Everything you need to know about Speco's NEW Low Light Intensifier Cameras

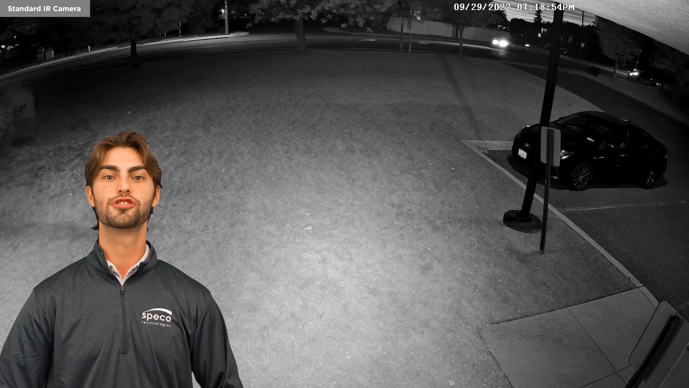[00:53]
A dark shirt captured by your standard IR camera might show up as a light-colored shirt, giving you false information to provide to the authorities.